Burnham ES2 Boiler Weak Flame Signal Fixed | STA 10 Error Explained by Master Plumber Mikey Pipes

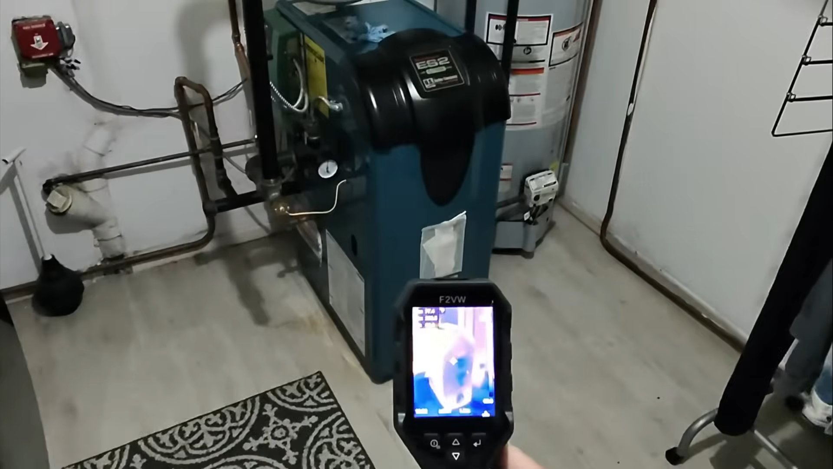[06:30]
All right, so looking at a thermal scan of temperature on a picture.
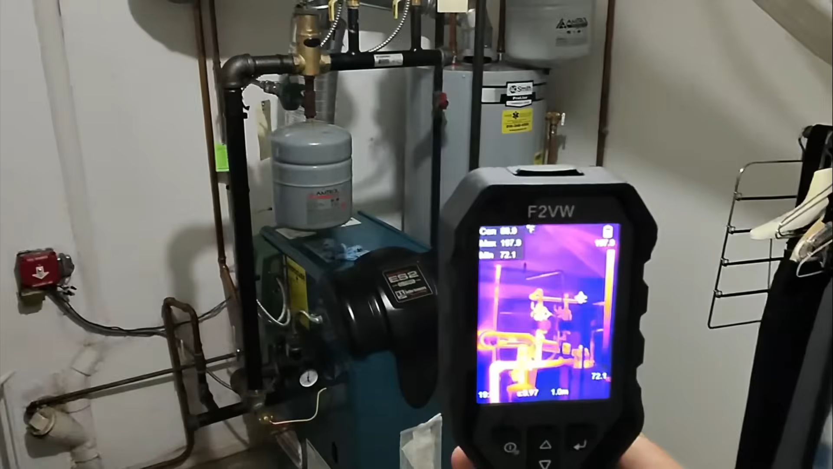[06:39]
So you can see our, in the center of the screen, that's our supply pipe going across to the air separator. Below that is the expansion tank. Between the expansion tank and the air separator, right in the dead center is our pressure-reducing valve. And right before that is the, upstream of it, is the backflow prevention device. We just had zone two come on, the second floor.
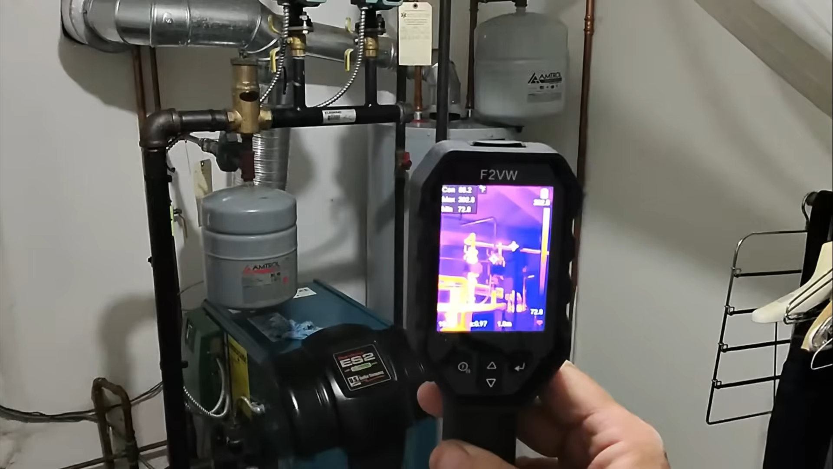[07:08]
And you can see it slowly heat up before your eyes. So now zones one and two are on, and that pipe going upstairs is heating up. If we take a look at the return piping, it's also heating up as well. There's the basement, or the ground floor. And then there's our upstairs chimney in the flue piping.
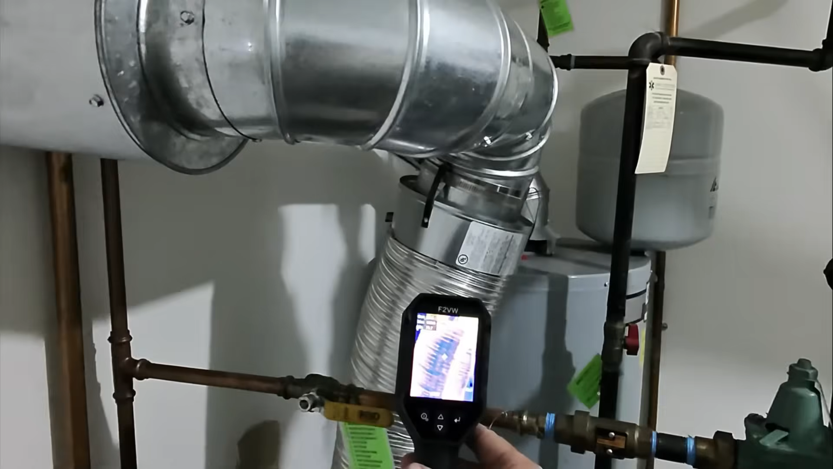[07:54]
no, actually 137. And here it is 175.
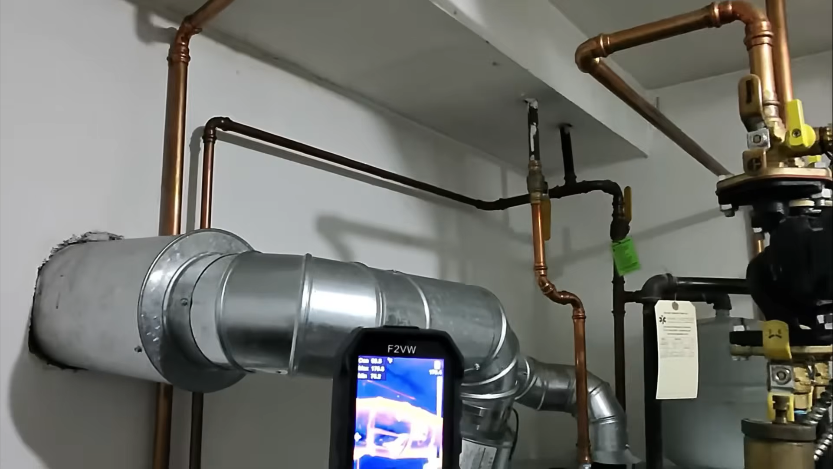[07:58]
Big difference.
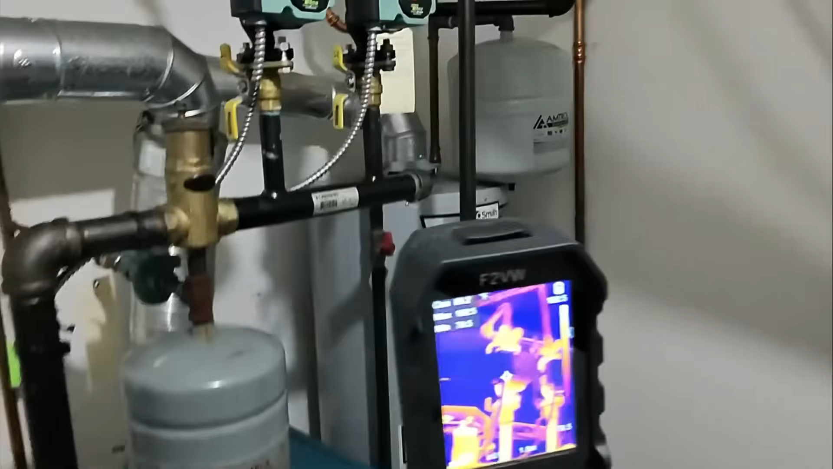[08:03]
And there's our water heater.
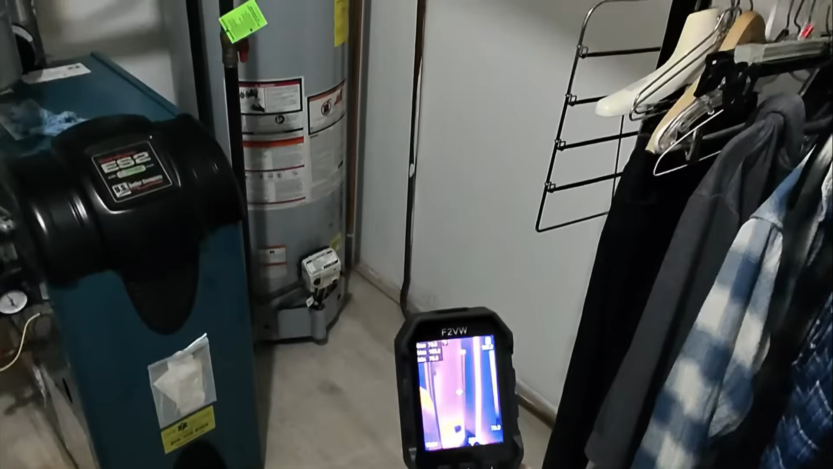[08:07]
And then there's that piping leaving the boiler,
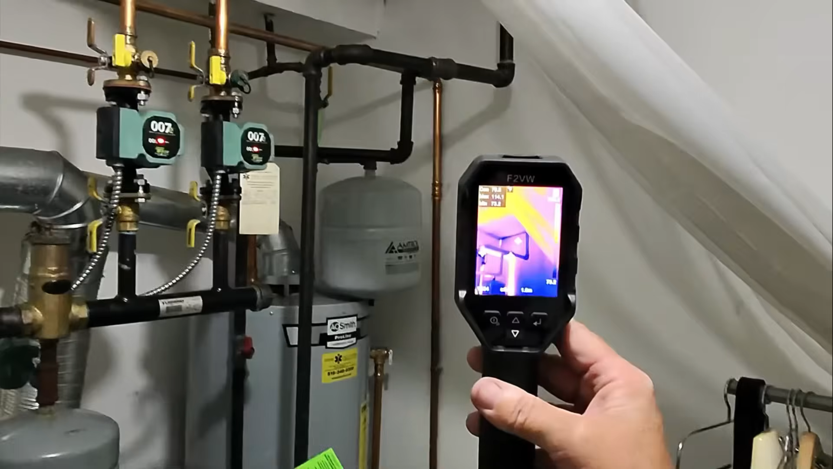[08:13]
going to our ground floor. Here's a piece of baseboard.